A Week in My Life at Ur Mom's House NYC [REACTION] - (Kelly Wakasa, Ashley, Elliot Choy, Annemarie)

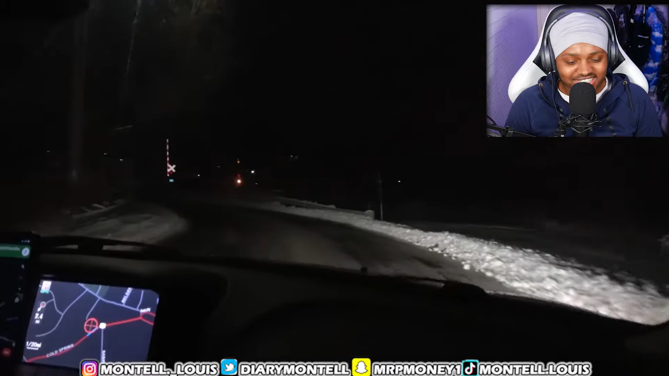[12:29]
hour to our airbnb where we found our humble cabin tucked away from the noise of the city i